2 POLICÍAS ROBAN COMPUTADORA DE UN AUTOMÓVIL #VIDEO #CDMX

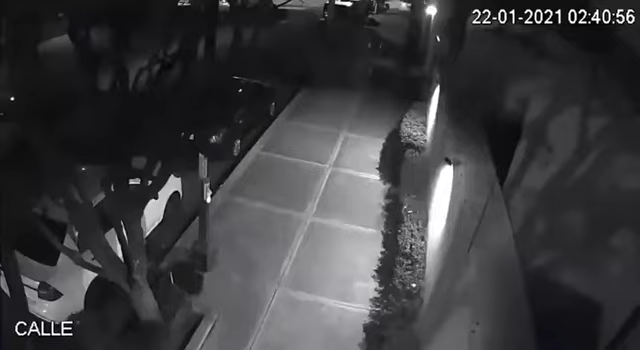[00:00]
Pues la cosa está así, llega la policía, se estaciona, hasta se estaciona, sí, se baja un cabrón a checar mi carro, como que está viendo si está abierto o si no, no sé, después va a mi cofre, la verdad yo no sé cómo pudieron abrirlo porque pues no está tan fácil abrir ese pedo, pero pues ya tienen sus mañas. Al último pues lo abre,